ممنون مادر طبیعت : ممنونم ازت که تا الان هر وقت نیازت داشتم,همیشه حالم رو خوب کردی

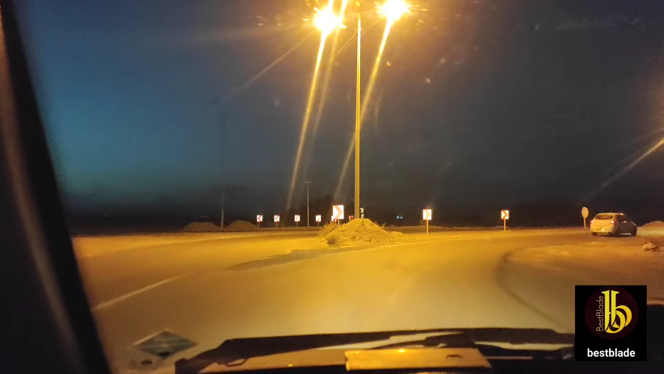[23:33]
بعد میشی سمت راست و حدودا یک 5 کیلومتری 10 کیلومتری بری تا برسی به شهر درگه است. این مورد رو لطفا مسئولین رسیدگی کنن. ما هم که امشب مهتابه و تا درگز هم چیز دیگه نموده بچه ها. درگز اما یه چیزی که واقعا میشه بهش کردیت داد به مسئولین جانبرکب و
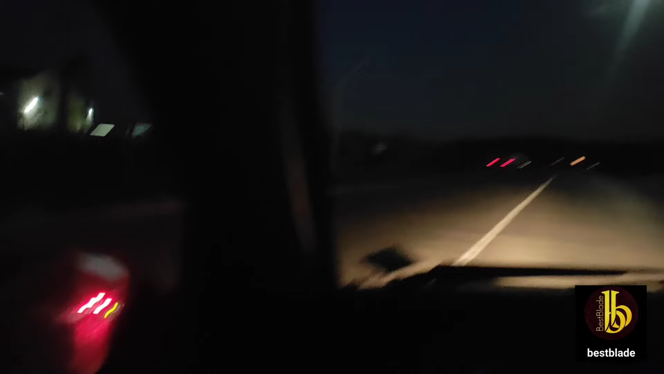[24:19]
خواب اتاق ننش رو زده سک پدر عوضی ببخشید. جاده ها کیفیتش خیلی خوبه، یعنی از طبعا 30 کیلومتر قبل از درگه از سمت کلات که میای کیفیت جاده عالیه. از قوچان هم که میای به سمت درگه از به این خاطر که به حال جاده ترانزیتی هست واقعا کیفیت جاده خیلی عالیه. اینم شهر زیبای درگز که من از قسمت جنوبیش دارم وارد میشم.
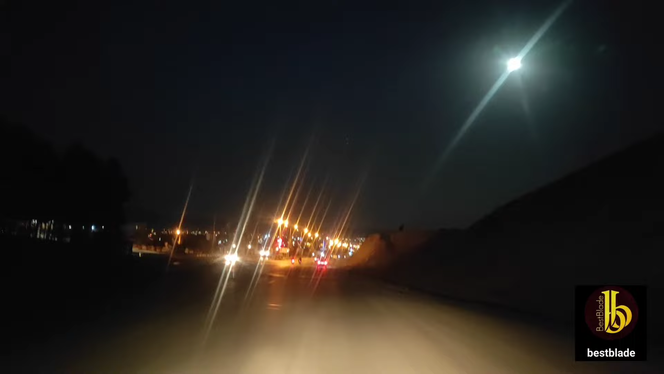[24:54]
مستقیم شهر رو که رد بکنیم به گمرک و شهر لطف‌آباد میخوره که فردا میبرم نشونتون میدم. سمت چپ هم که به سمت قوچان و در شمخال و اینا میره. مورد بعد هم این که بچه ها برخلاف اینکه حالا شهر مرزی هست خیلی شهر تمیزیه درگز، یعنی شهری هست که واقعا نظافت توش رعایت میشه و خیلی شهر قشنگ و تمیزیه.
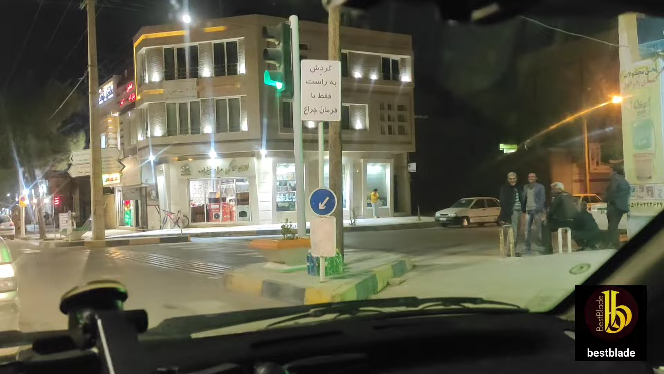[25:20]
همینطور که داری میبینین شهر کاملا آروم، تمیز، من اصلا زباله توی این شهر نمیبینم. و این مورد دیگه، سگاش خیلی
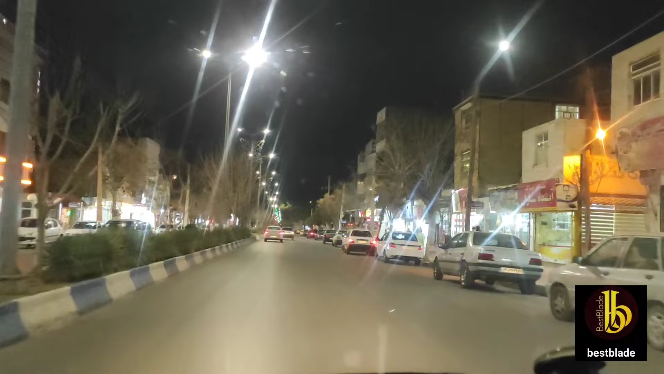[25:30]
خوشگلن، یعنی من آخر شبه که رد میشم سگای اینجا رو که بینم شق و رق و خیلی سگای خوشنژاد و خوشگلیه. و این موردی هستش که در مورد درگیه من خیلی دیدم. بریم به سمت خروجی فلاسک و آبجوش بزنیم و برگیم داخل شهر.